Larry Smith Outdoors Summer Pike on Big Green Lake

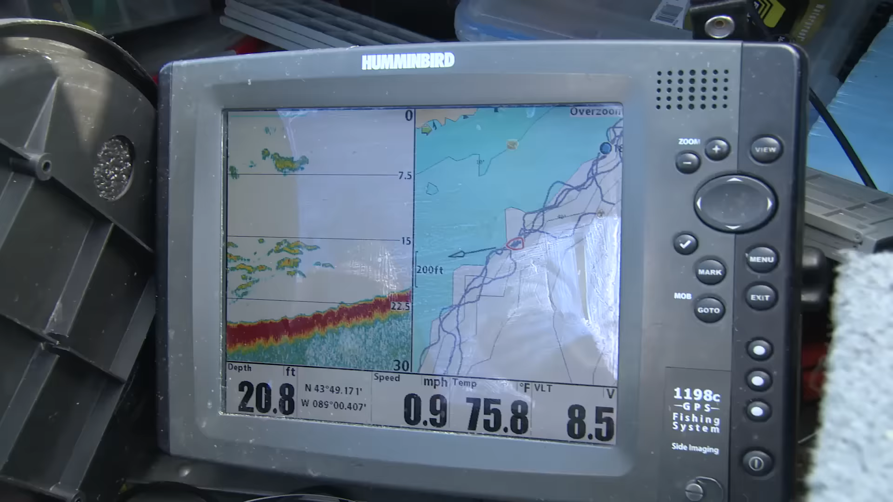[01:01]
On screen: depth 20.8 ft, water 75.8°F, speed 0.9 mph
And most of the time what we do is we use our locator, the Hummingbird,
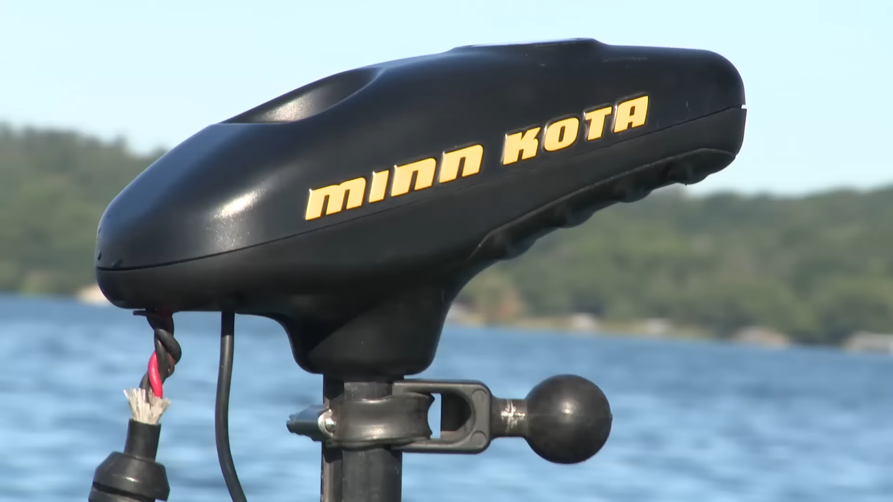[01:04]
and what I do is I'll put the Tarova down and I'll just go real slow until I start marking the lake trout.
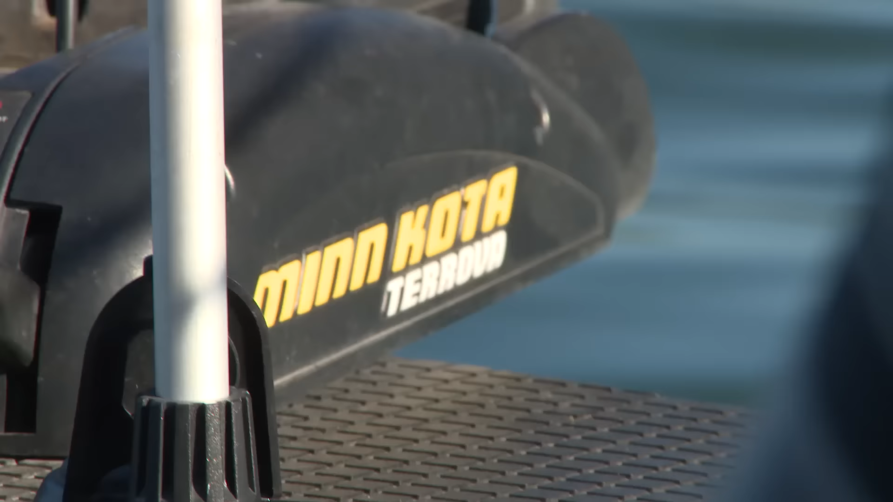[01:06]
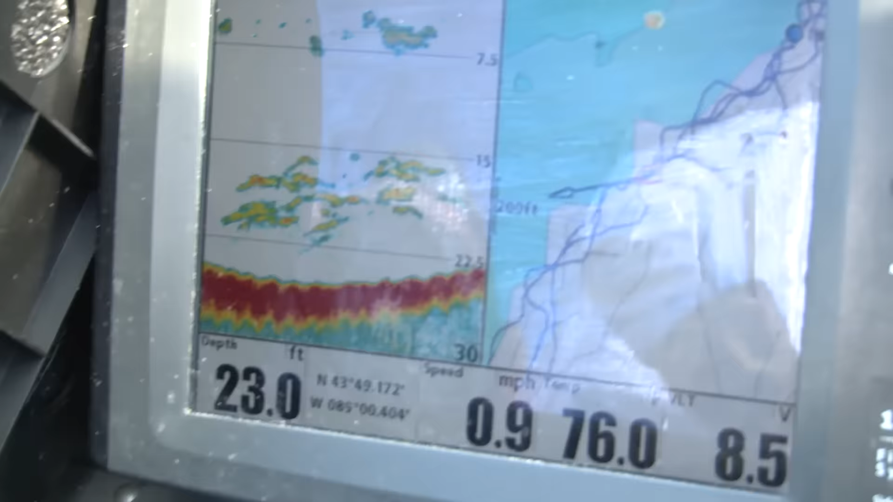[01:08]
On screen: depth 23.0 ft, speed 0.9 mph
And when I start marking them, then I hit the spot lock again. You know, we talk about that spot lock. It is such a key feature in that trolling motor.
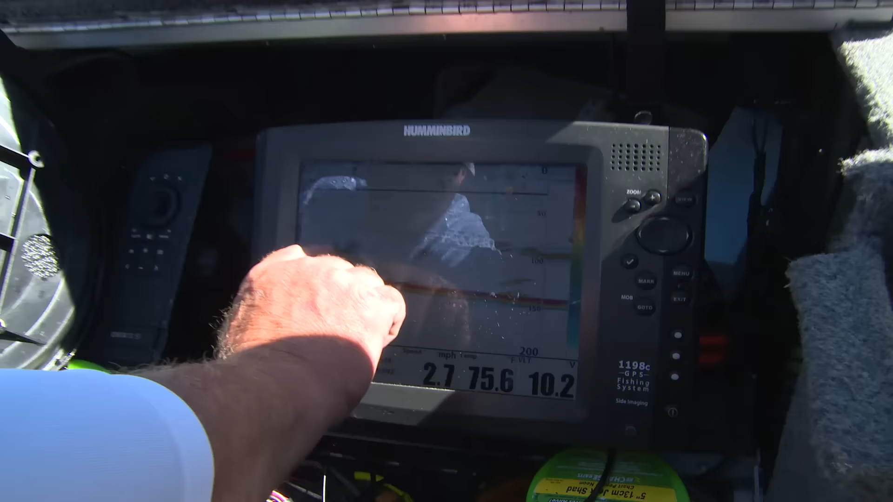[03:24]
Like these, here's some Lakers right here. This is Lakers down on the bottom. Could be a lake trout way up here.
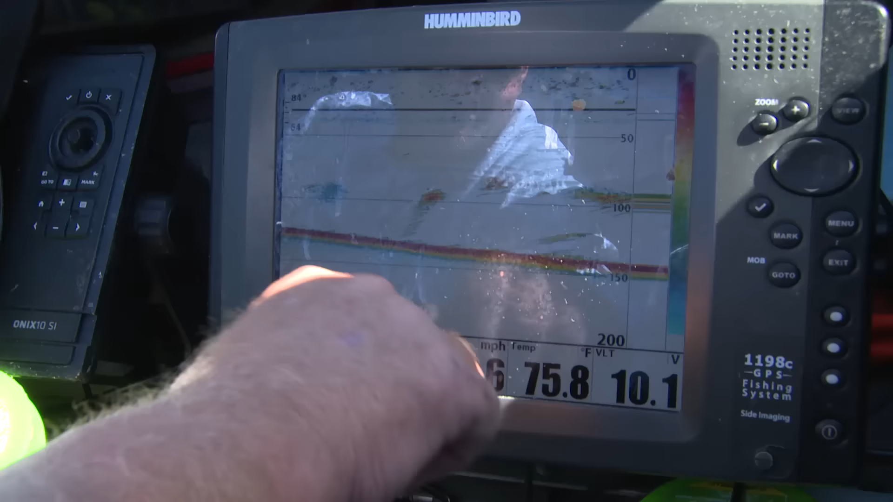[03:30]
On screen: water 75.8°F
But you'll see, right now we're in 140 foot.
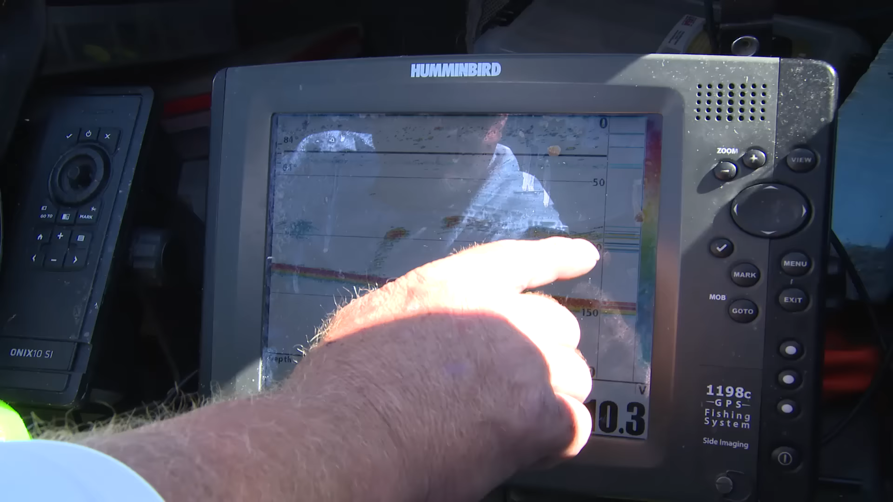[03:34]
The Cisco are running at about 100 foot. Now these are probably lake trout up there too.
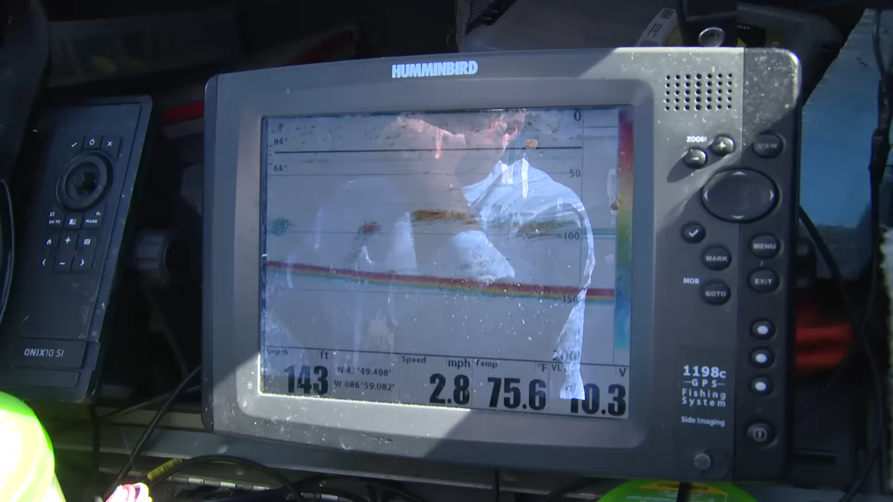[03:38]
On screen: depth 143 ft, water 75.6°F, speed 2.8 mph
So basically that's what we're doing. And then when, you know, we've got three of us fishing in the boat, what we do is we layer our lines.
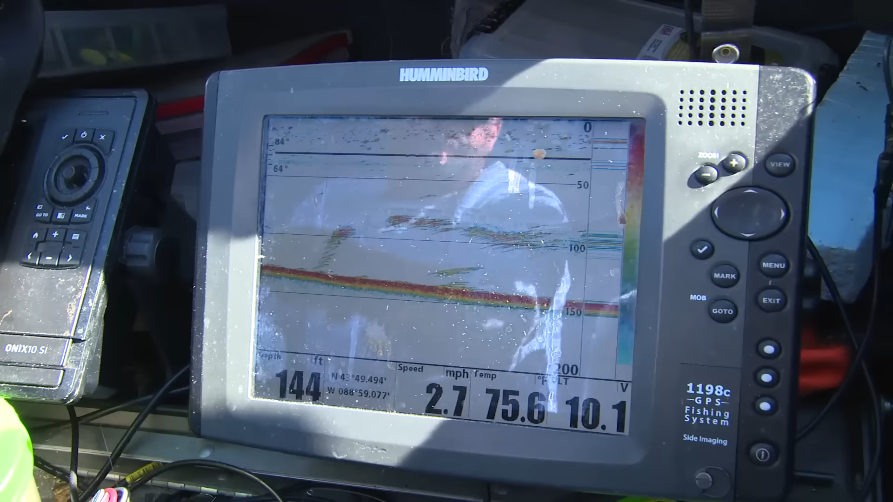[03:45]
On screen: depth 144 ft, speed 2.7 mph
We've got one guy right tight to bottom. We've got one guy that's, you know, right at about 100.
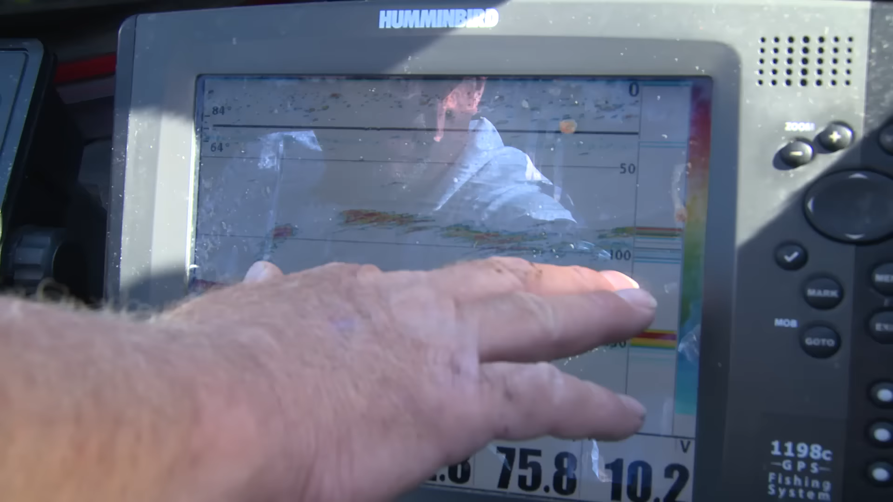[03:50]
And then I got somebody, you know, like Cam is fishing up at about 80 foot.
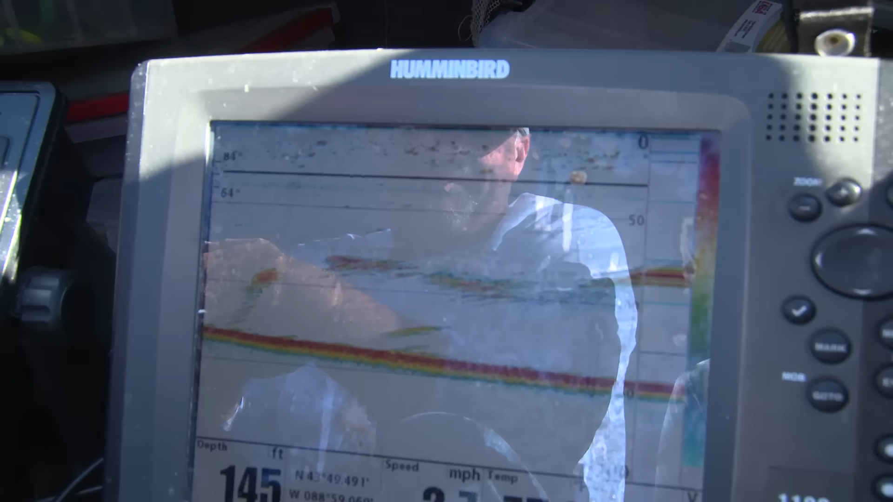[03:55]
On screen: depth 145 ft
So you can see, you want to cover the whole water column. These are definitely lake trout. You can see how big the hooks are on the Hummingbird right here.
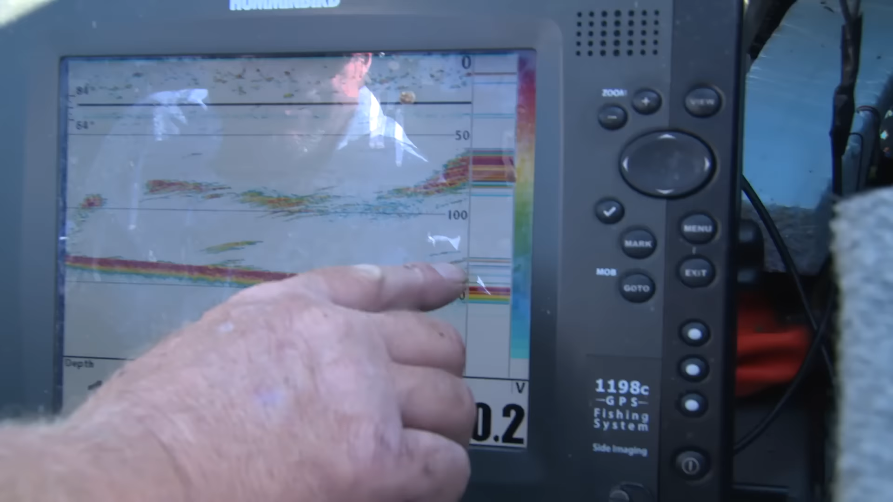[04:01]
Yep. And you can definitely tell that's Cisco. Look how high that Cisco is.
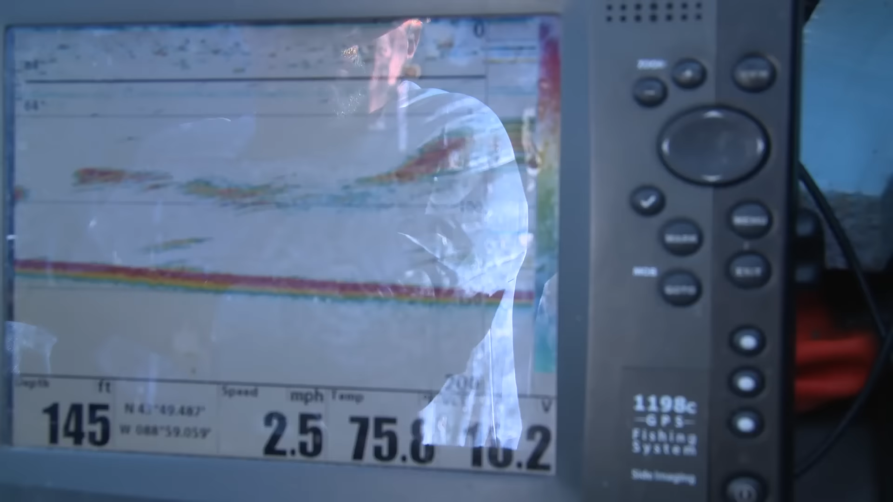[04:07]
On screen: depth 145 ft, speed 2.5 mph
You know, you're looking at about 30 feet of Cisco in some of them spots right there.